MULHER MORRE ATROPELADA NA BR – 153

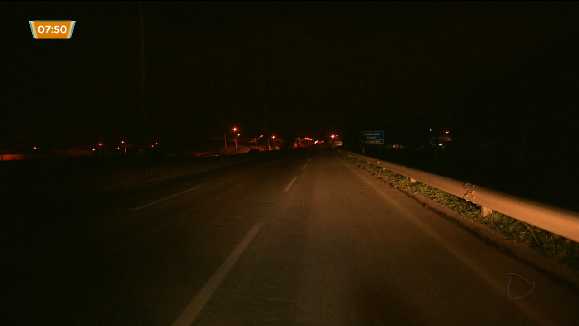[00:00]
Um local escuro e com poucas casas próximas. A vítima, uma mulher que não tinha documentos e que possivelmente foi atropelada quando atravessava a rua.